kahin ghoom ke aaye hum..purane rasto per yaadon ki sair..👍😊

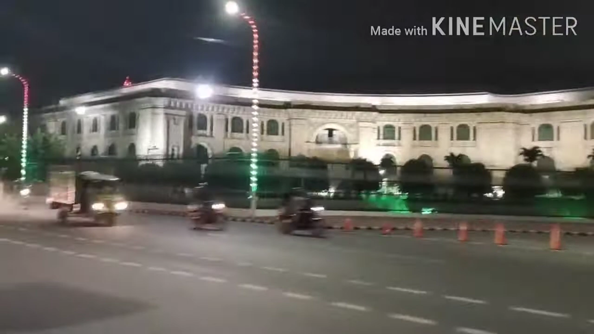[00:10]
तो ये जगह देख के आप से जो लोग लखनऊ को पहचान गए होंगे, जी हाँ, विधानसभा कितनी ब्यूटीफुल लग रही है ना। और मैं इन रास्तों पे करीब 2 से 2.5 साल बाद आई हूँ और काफ़ी कुछ बदल गया है और लाइटिंग भी हो रखी है, बिल्डिंग्स नई बन गई हैं,
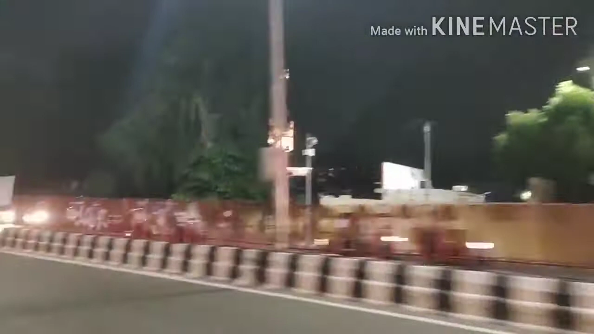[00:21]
पार्क का थोड़ा सा मतलब चेंज हो गया है, लुकआउट टैंपस वगैरह हर चीज़ में देख रही हूँ ना, मुझे काफ़ी ज़्यादा चेंज नज़र आ रहा है, बट आई एम लाइकिंग इट।
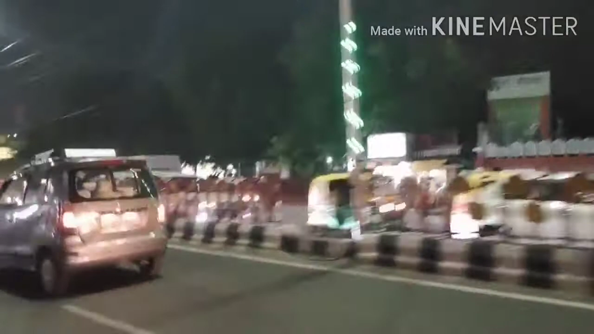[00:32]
और इस समय मैं जा रही हूँ हज़रतगंज, क्योंकि इसके आगे हज़रतगंज चौराहा पड़ेगा, तो मेरे हस्बैंड को नाजा मार्केट में कुछ काम है तो वो जा रहे थे,
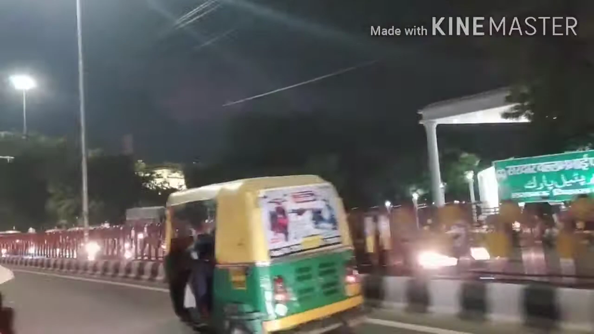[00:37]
तो मैंने सोचा चलो मैं भी चलती हूँ, काफ़ी टाइम हो गया है तो थोड़ा गंज का भी लुत्फ ले लेते हैं,
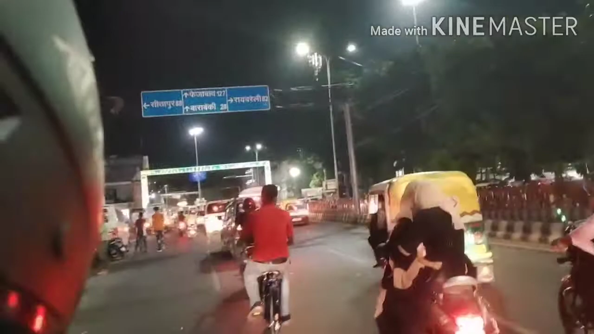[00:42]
थोड़ी चाट वाट बास्केट चाट खा लेंगे, रॉयल कैफे की फेमस है वहाँ पर।
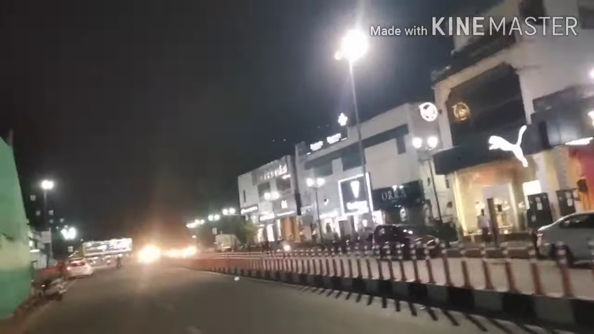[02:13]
तो सोचा थोड़ा और आगे तक चल के देखते हैं, बेगम, हजरत महल पार्क तक, प्रेस क्लब तक। तो अधिकतर दुकानें, मैं अधिकतर तो नहीं कह सकती, बंद हो गई थी क्योंकि आई थिंक 8 बजे का टाइम भी हो गया था, तो काफ़ी दुकानें बंद भी थी।
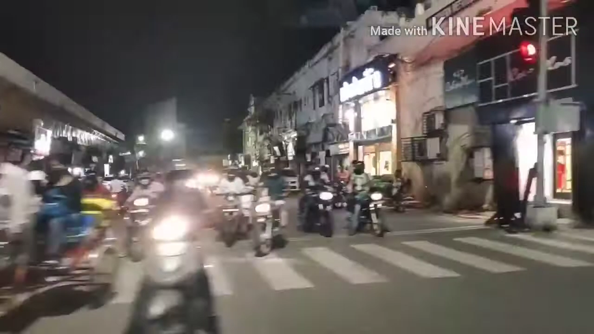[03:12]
और ये रोड जो सहारागंज को जाती है आई थिंक,
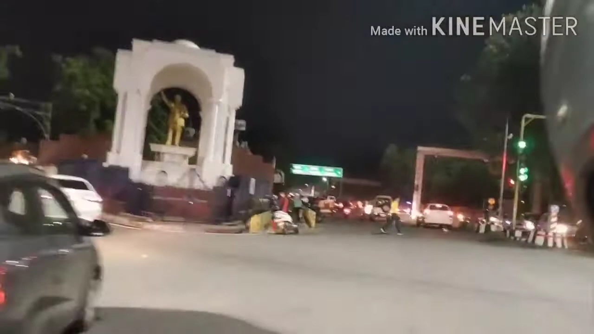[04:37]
और हमें टर्न लेना है, हम टर्न लेंगे क्योंकि हमें जाना है बलिंटन,
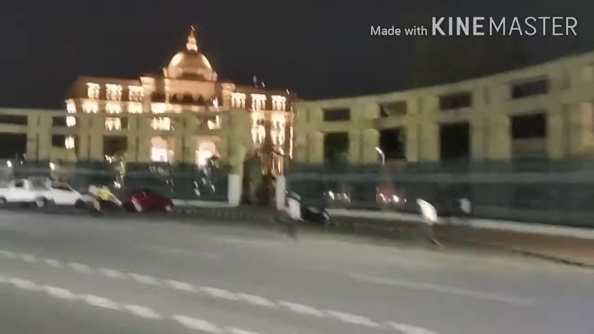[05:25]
तो वो इसके अंदर से लेके जाते थे, मतलब पुराना जो बना हुआ था।
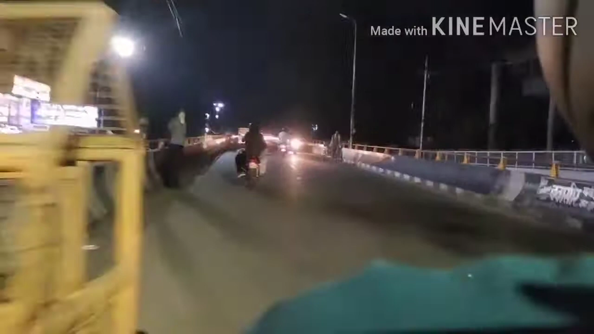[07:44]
और इसके राइट साइड में सिंचाई विभाग इरीगेशन ऑफिस है, और ये एक सदर जाने के लिए पुल है। और यहीं पर ना लेफ्ट साइड में एक दीप पैलेस है, जहाँ पर बहुत सारी पार्टीज हुआ करती थी, आई यूज़ टू गो देयर।
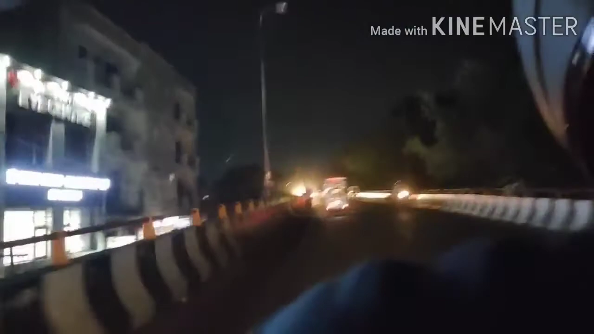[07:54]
एंड उसके थोड़ा सा आगे डॉक्टर संजय कक्कड़ का क्लिनिक है, ये है शायद, यस, तो नव जीवन या नव ज्योति करके कुछ है, तो काफ़ी फेमस है,
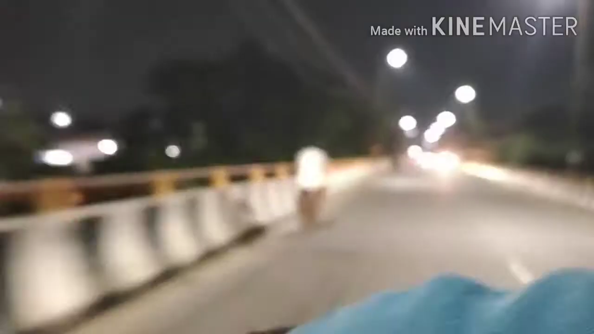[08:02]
आँखों के बहुत बड़े डॉक्टर हैं, हम भी कई बार यहाँ पे आ चुके हैं, बहुत फेमस डॉक्टर है, बहुत सालों से मैं ये देख रही हूँ।
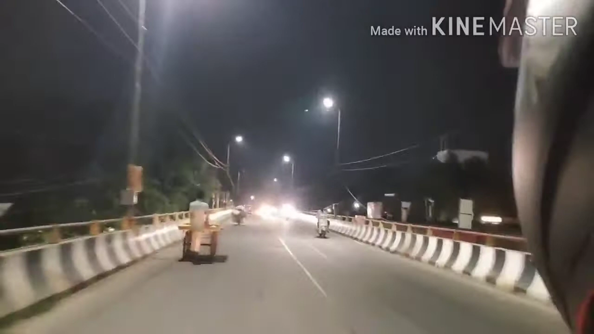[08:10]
तो ये हम अब हाई पुल पे चढ़ गए हैं, और ये पुल जैसे ही ख़त्म होगा तो सदर शुरू हो जाएगा, सदर बाज़ार जहाँ पे पहले मेरा घर था।
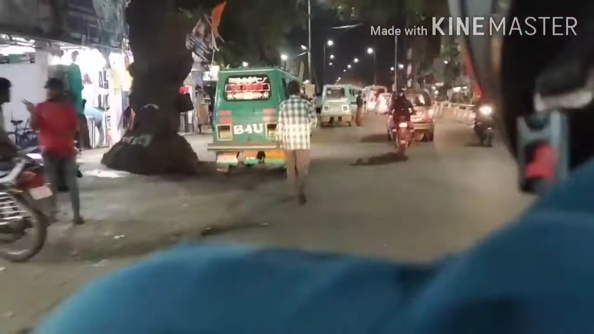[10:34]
ये कैंट एरिया है, बहुत अच्छा रहे, मतलब बहुत अच्छा रास्ता होता है, बहुत आँखों को सुकून देता है,
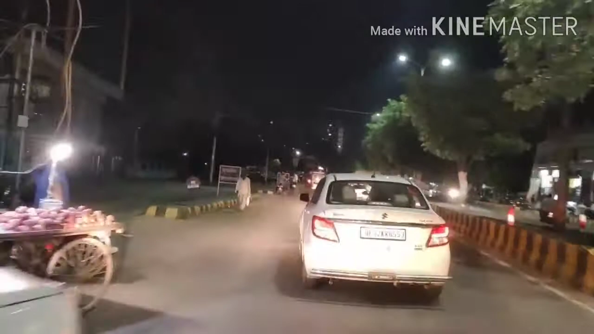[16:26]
तो वहाँ से हमने लेफ्ट साइड कट ले लिया था रास्ता पापा के घर जाने के लिए, तो थोड़ा सा इस रास्ते का भी शूट किया।
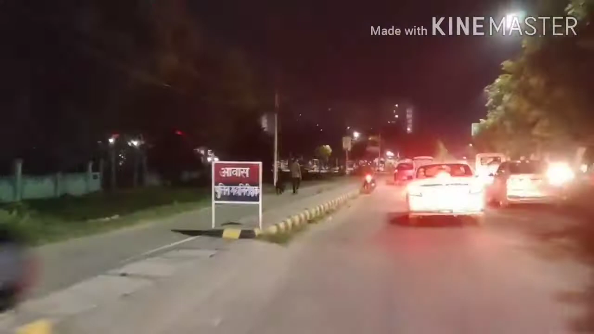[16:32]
यहाँ पर एलन हाउस पड़ता है रास्ते में, एक दो शॉपिंग कॉम्प्लेक्स भी छोटे बन गए हैं जो मैंने अभी देखे,
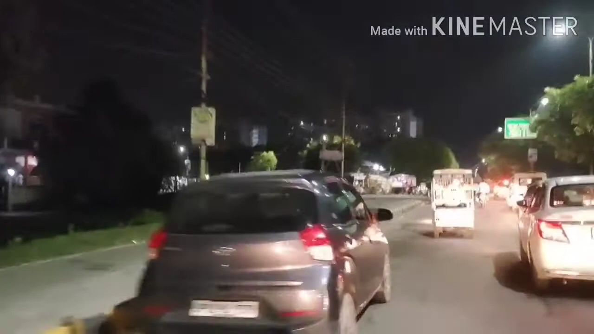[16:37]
और बिल्डिंग्स अपार्टमेंट्स काफ़ी सारे हैं अच्छे अच्छे तो थोड़ा सा शूट कर लिया।
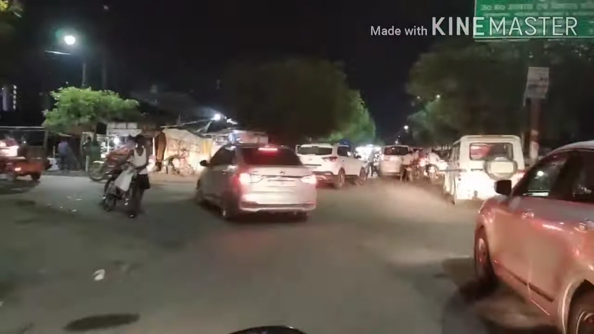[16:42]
यहाँ पे देखिए रास्ते में हमें कहीं जाम नहीं मिला,
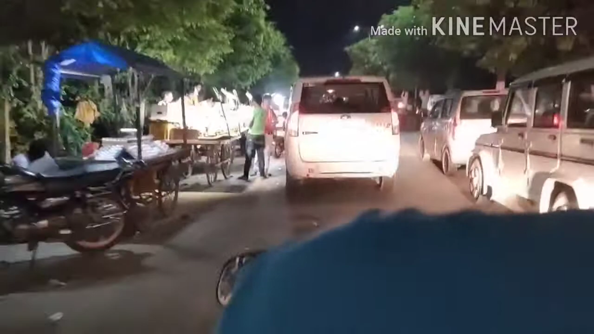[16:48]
आपने देखा होगा गंज भी हम होकर आ गए हजरतगंज, बट यहाँ पे थोड़ा सा मतलब जाम तो नहीं था, बट थोड़ा सा देखिए मतलब गाड़ियाँ थोड़ा ऐसा मतलब ज़्यादा हैं।